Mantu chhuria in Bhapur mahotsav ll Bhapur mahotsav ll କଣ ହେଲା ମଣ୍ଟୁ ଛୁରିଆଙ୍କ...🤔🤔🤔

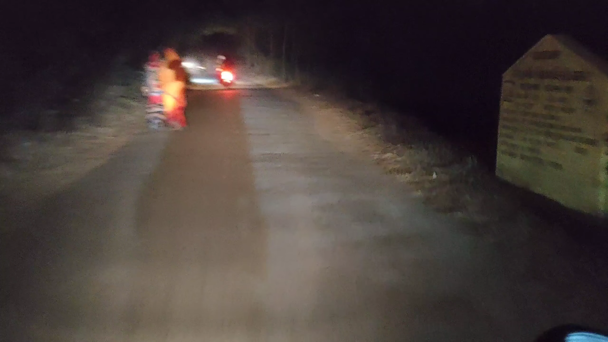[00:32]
ଦେଖିବା ତ ପୁରା କିଟକିଟି ଅନ୍ଧା, ଲୋକ ଯିବା ଆସିବା କରୁଛନ୍ତି, ଗହଳି ପ୍ରବଳ।